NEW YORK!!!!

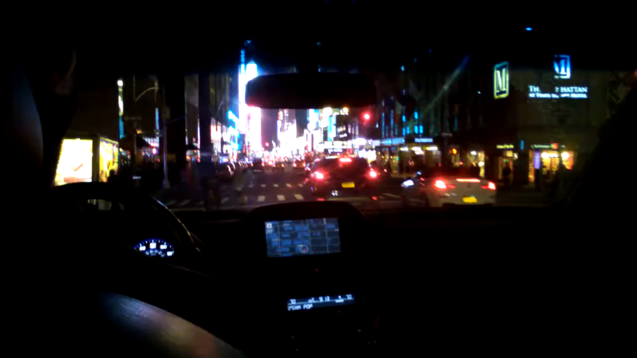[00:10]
it will never sleep oh my god I feel like oh clothing Camila candy crush chairs oh look there's school of rock right there we're gonna be seeing that oh my god why a trapeze oh my god mom that's what it says on the thing oh my god